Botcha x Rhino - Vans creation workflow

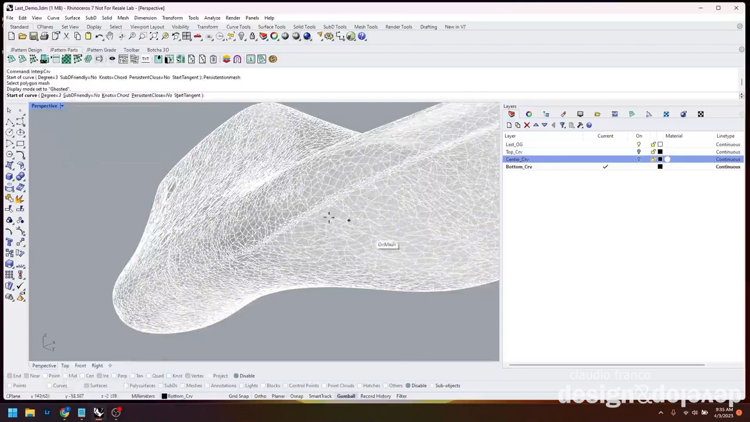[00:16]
in this kind of first half of the video mainly prepping a scan last